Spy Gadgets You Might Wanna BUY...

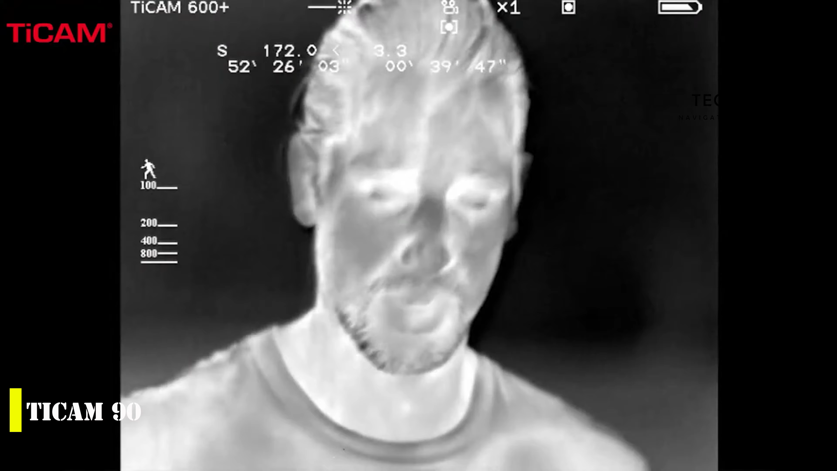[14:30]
has several advantages including its compact size and impressive functionality weighing only 7.4 ounces the thermal imager can operate for up to four hours on a single aa
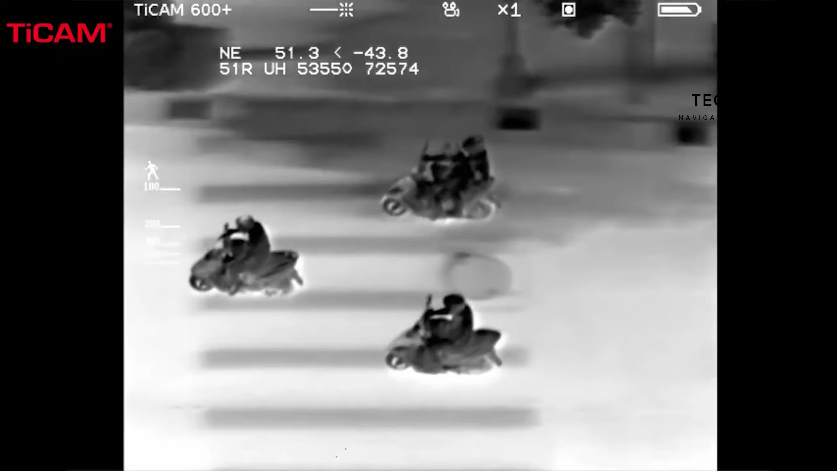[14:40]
battery and it can easily be attached to a helmet if necessary
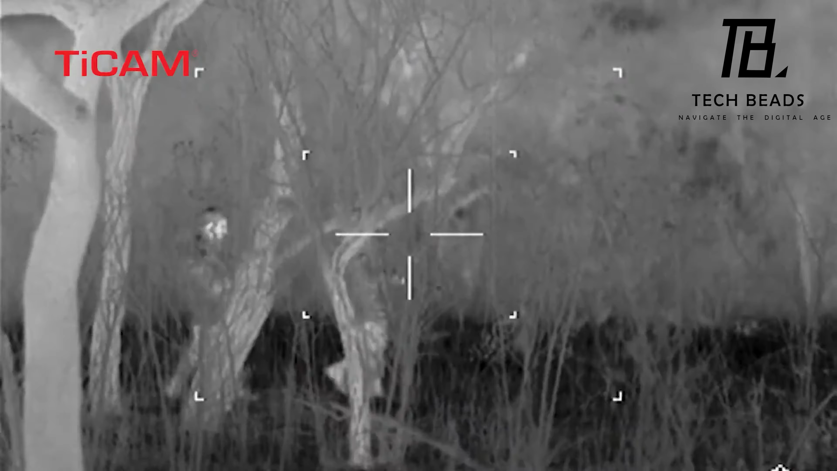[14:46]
the ti chem 90 has a viewing angle of 40 degrees and customers have reported high quality images thanks to the xti
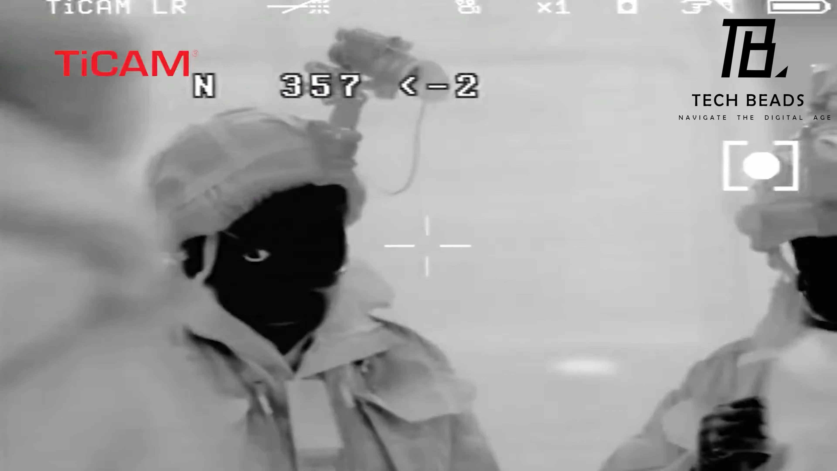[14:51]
technology and digital zoom capabilities additionally the device provides a video output for displaying and recording footage is primarily supplied to police military border guards and vip bodyguards